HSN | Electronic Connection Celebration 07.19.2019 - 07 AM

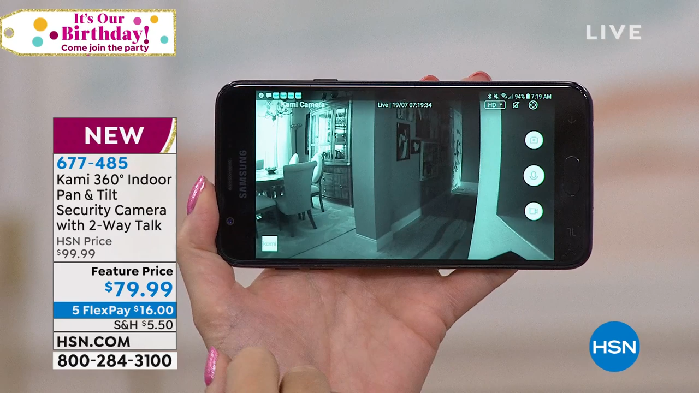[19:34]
shannon this is where everybody can get in and out of my home so of course i want to be able to monitor that door
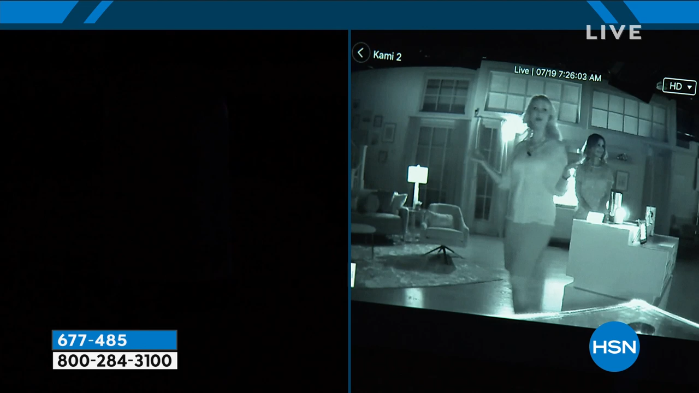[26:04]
see in pitch darkness which is truly incredible and again i'm moving all around this entire studio when shannon talks it switches back over to her because it has that smart motion and
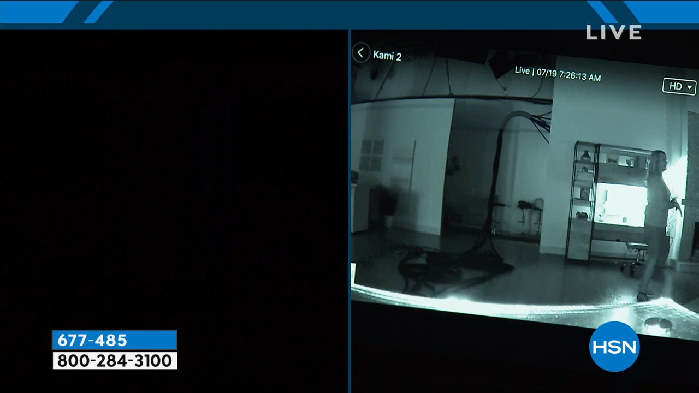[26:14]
sound detection built right in it knows if it's a human also you can mount this upside down so being able to mount cami upside down is a really nice option too if you want this to be on the ceiling so really really great as a baby cam it will also pick up on a baby crying so that unusual
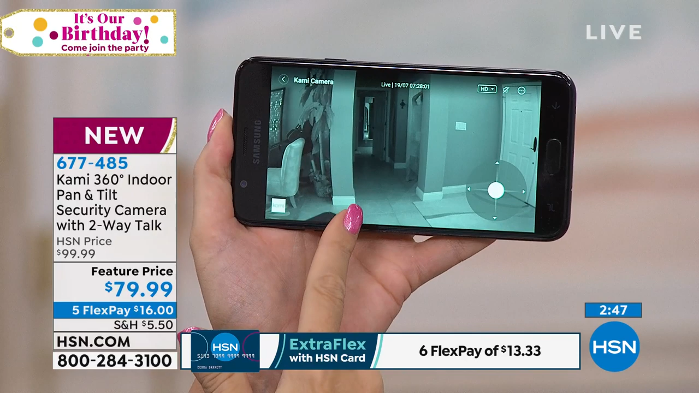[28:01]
he's on right this is live no i don't know and it's it's back into infrared night vision right now because again it's still really dark in our home because it's early morning my husband just went in and is opening our son's room so i got that little